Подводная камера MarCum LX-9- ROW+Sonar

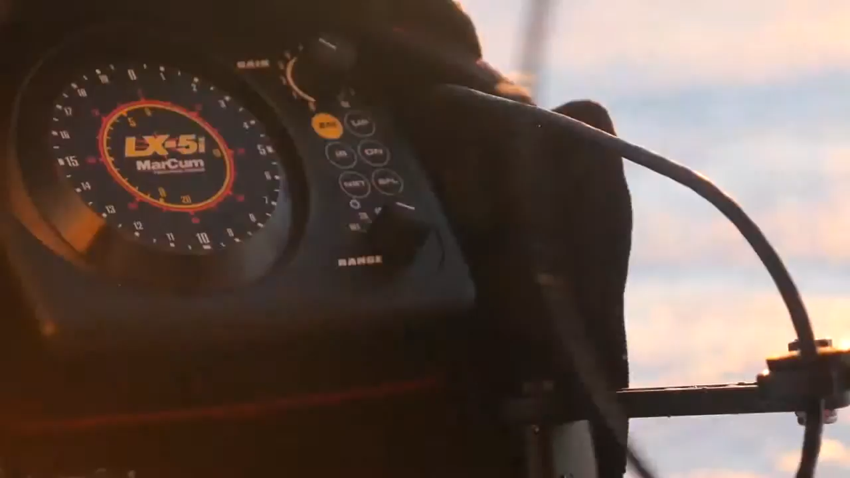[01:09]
Patented, movable zoom and super fine line technology,
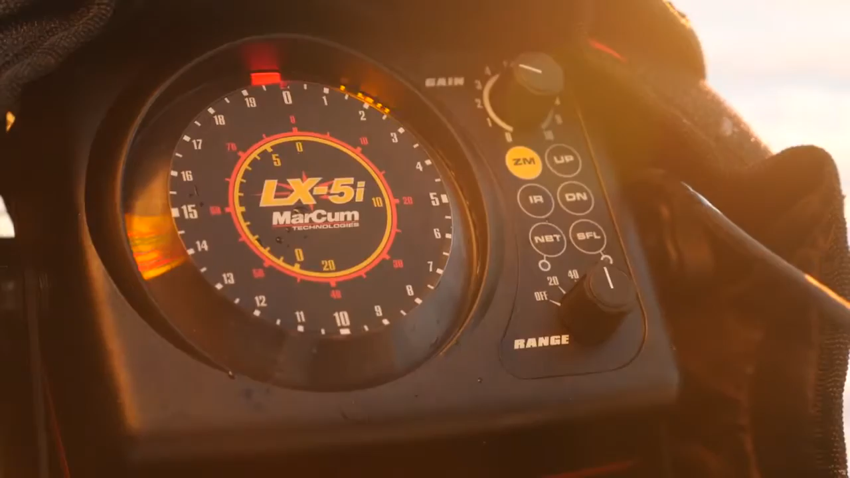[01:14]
which improves screen resolution and enhances target separation to a razor thin 3 quarter inch.
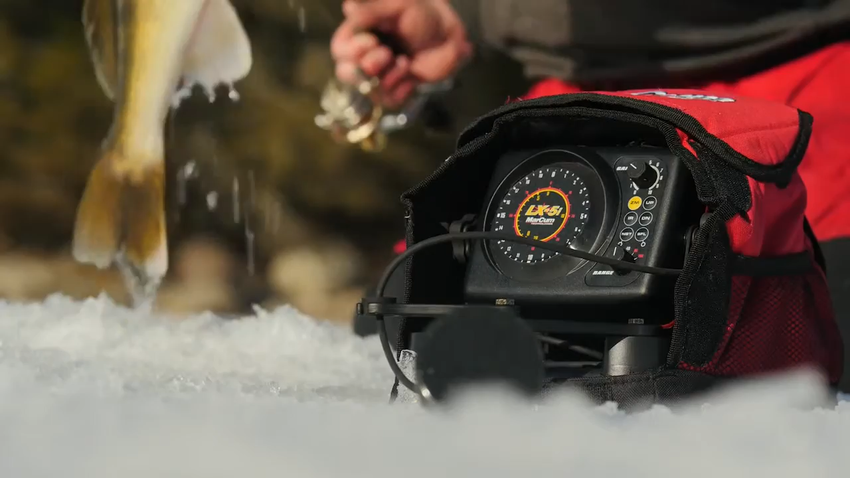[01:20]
The precision tuned dual beam transducer allows you to switch between 8 degrees and 20 degree cone angles for deep and shallow water use.
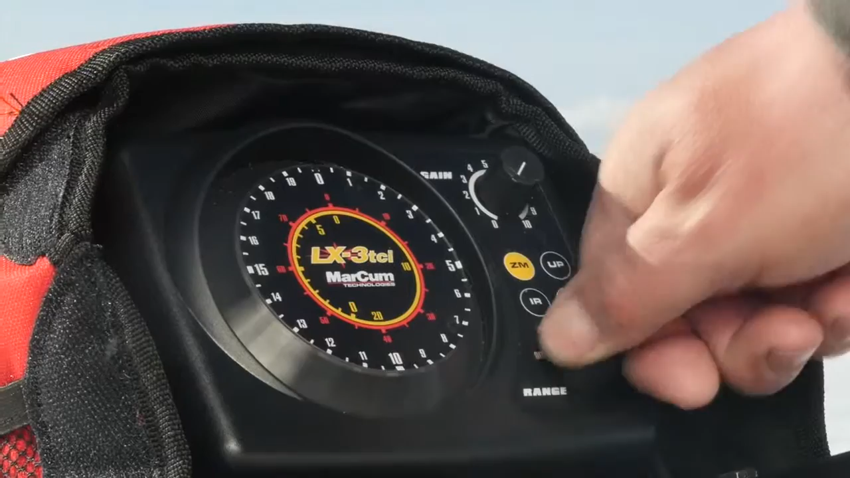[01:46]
when you compare all the specs of the Markham LX3i to other flashers in its class, on paper, it beats them in all categories.